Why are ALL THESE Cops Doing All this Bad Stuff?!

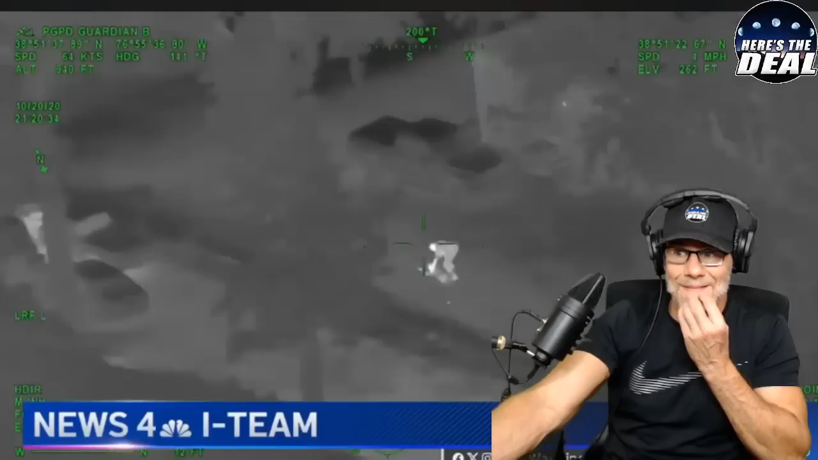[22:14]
This Prince George's County police chopper video shows officers responding to a call for help in October 2020. We go to assist an officer who goes over the radio channel and says, I have one running.